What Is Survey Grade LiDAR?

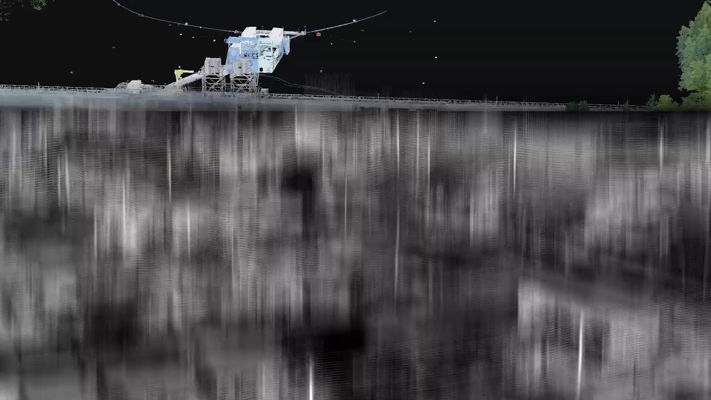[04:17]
capitalizing on Regal's renowned high-precision LiDAR sensors.
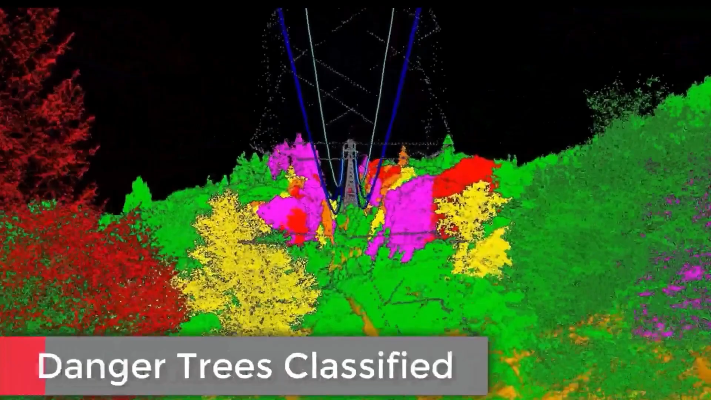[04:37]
The 5 centimeter class is also common in drone-based surveys and applies to projects including powerline vegetation encroachment analysis,
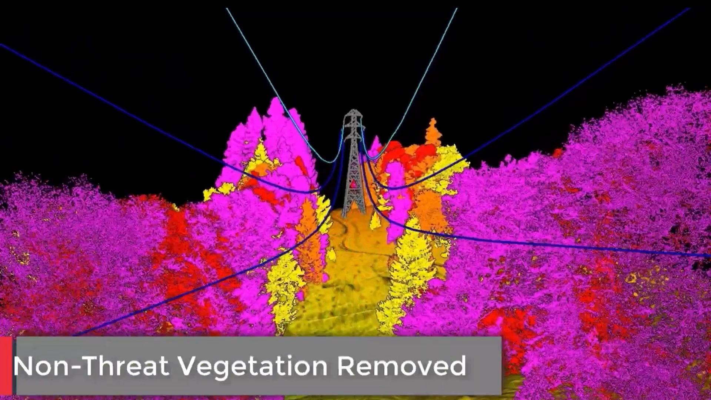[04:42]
land development, landfill, and large excavation site mapping.